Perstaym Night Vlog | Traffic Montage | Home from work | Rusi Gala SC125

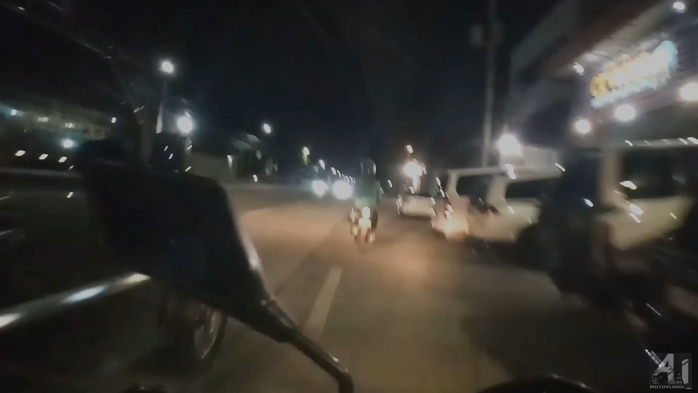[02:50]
Grabe naman, Meron. Masa gilid ka na.
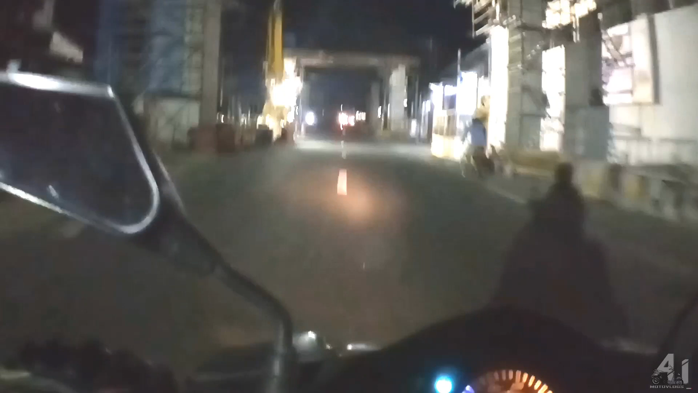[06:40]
Pero, yung tagal-tagal na neto, hindi pa rin natatapos. May atingan mo yung kalsada. Imbis na napakalawak ng kalsada dito.
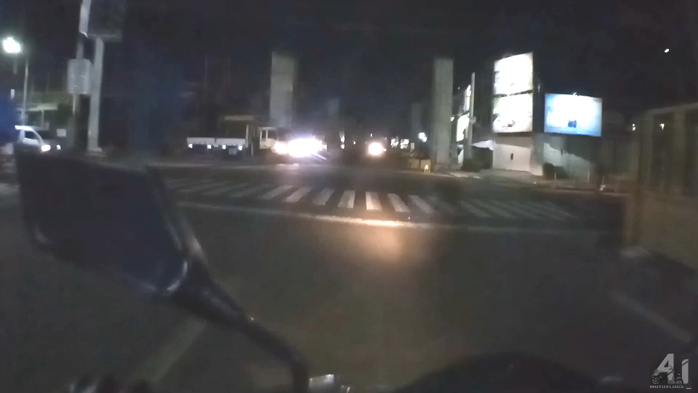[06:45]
Eh, so, listen. Dahil sa mga construction, materials na, ayan, nagkankakalat sa daan. And, medyo nakakatakot kasi walang kailaw-ilaw. Walang kailaw-ilaw dito. Dito sa part na to. Kaya, ako napapansin nyo, medyo madilim.
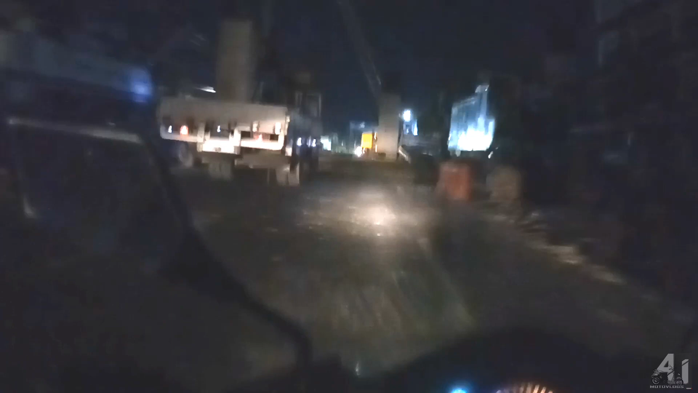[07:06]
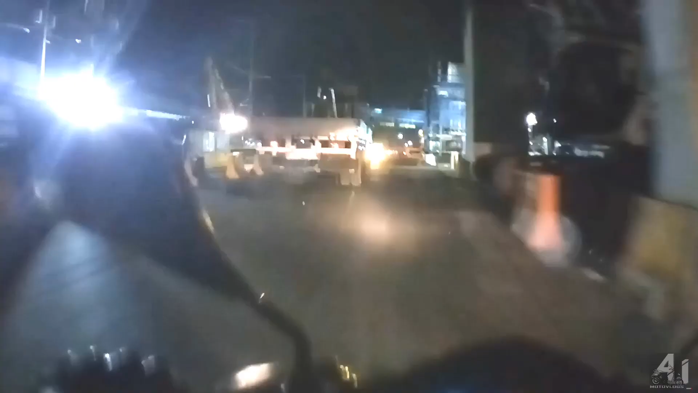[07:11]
At, malapit pa nun, hindi pantay-pantay yung kalsada.
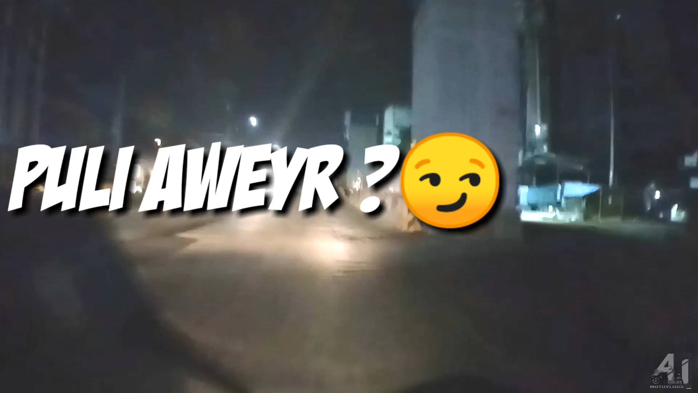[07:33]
kung bagawan ka rito, at mabilis ang takbo mo mula dun sa patag. Pagpunta mo rito, magugulat ka sa bitak ng kalsada.
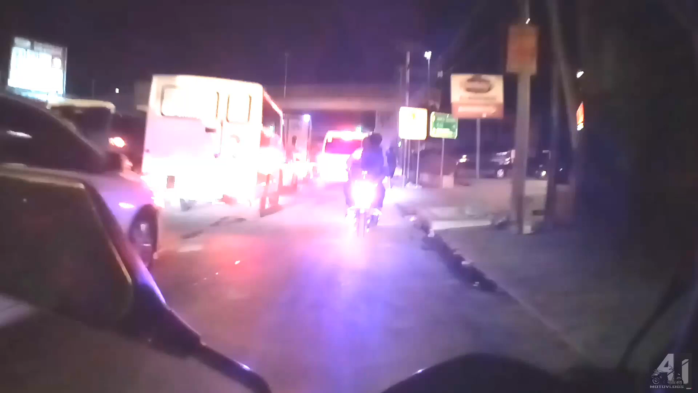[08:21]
pag mas maliwanag kasi, mas pita eh. Na, dito sa lagar na to, may parang zombie apocalypse ng motor. Pagkatapas ng stoplight, pagkagawa, angry light, wag nakatratan lahat yan dun.
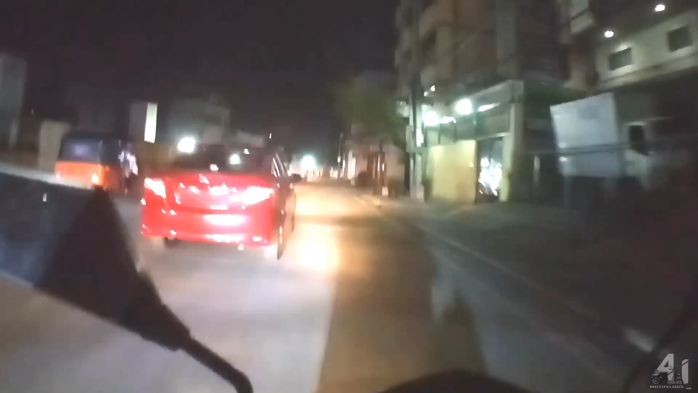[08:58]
Sayang di na tinabutan Madi daming motor